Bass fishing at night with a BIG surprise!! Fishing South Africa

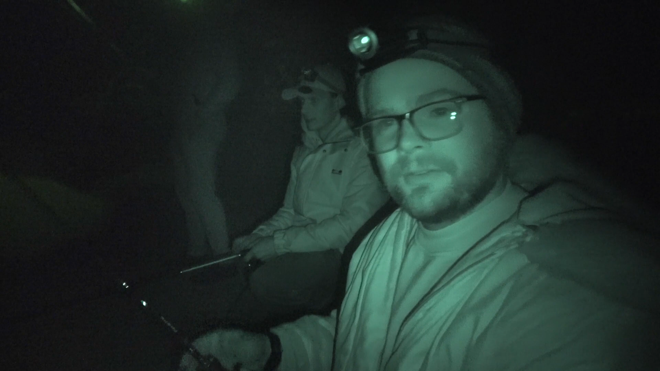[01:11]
we've got Jared Darren the cheat and we've got Keith ready one two three start and they've all got their rods in already cheated it's fine my name's Cheetan Ditchfield
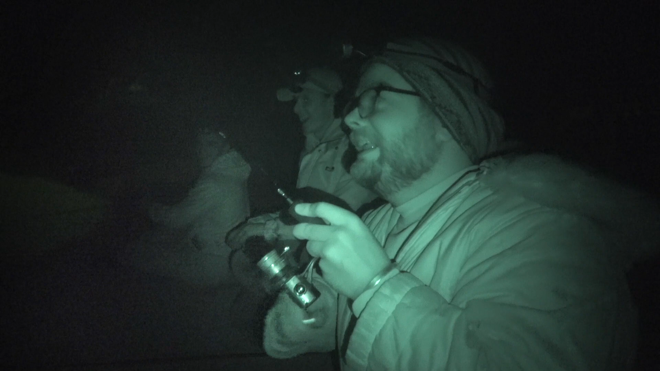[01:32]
oh yes Darren are you paying attention I'll show you how it's going I'm paying attention Darren's gonna catch more fish but I've got one on so far that's the biggest well sperm here he is oh Mikey well done bass at night mate look
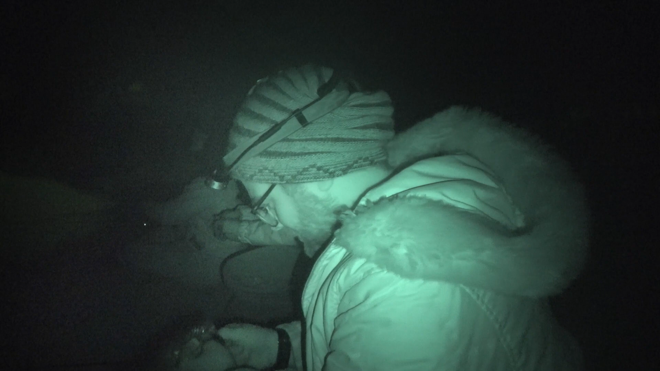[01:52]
at that that's what you call it a largemouth bass at night
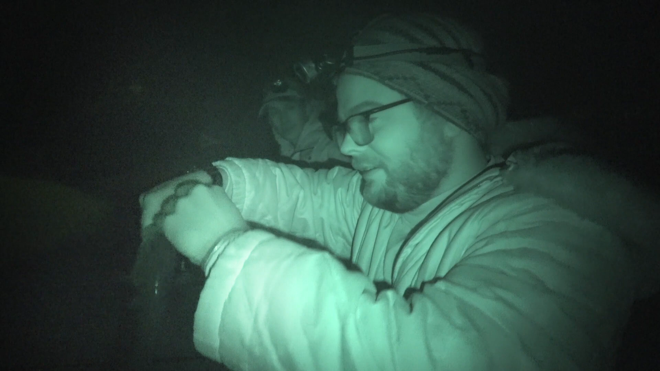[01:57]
fan flippantastic at night middle night what time is it now it's about what was nine and we've got a first bass so that's about as big as they are at the moment I'm is currently hooked in my ass right now
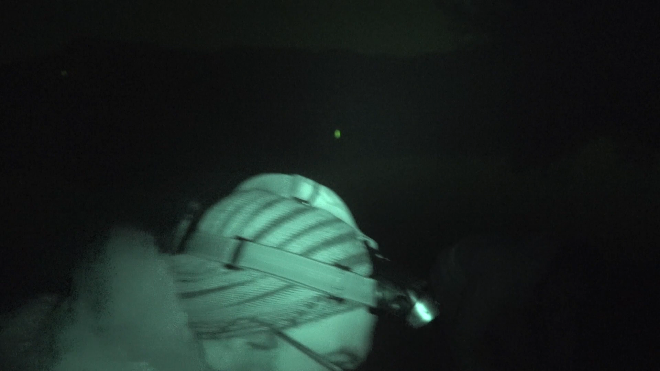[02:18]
he
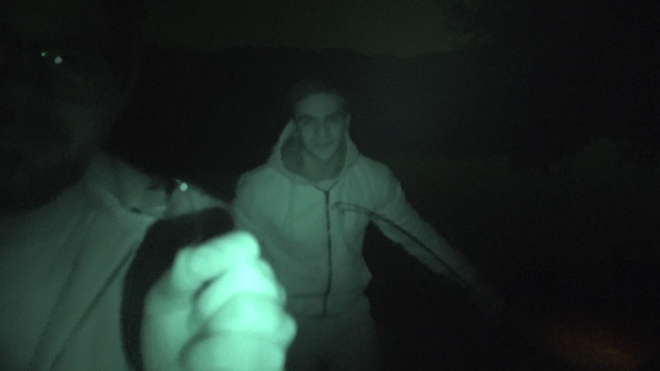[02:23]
really caught the biggest fish which is like my ass 82
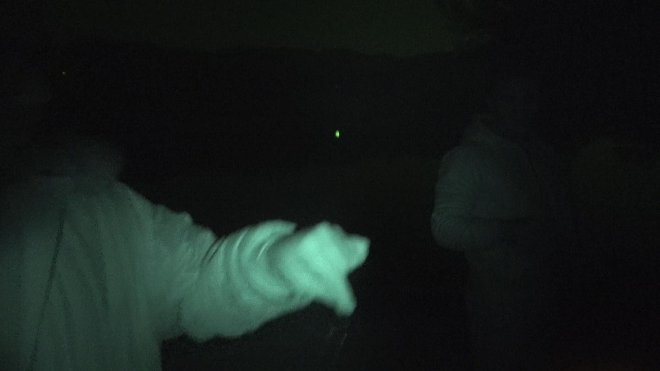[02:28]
kilo ass I'm is struggling to see in the dark I
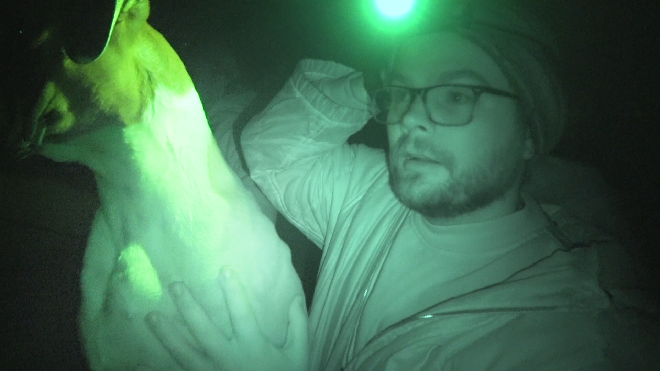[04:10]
a goliath heron this hook is gonna kill it as well close your eyes yeah no sockies leave it alone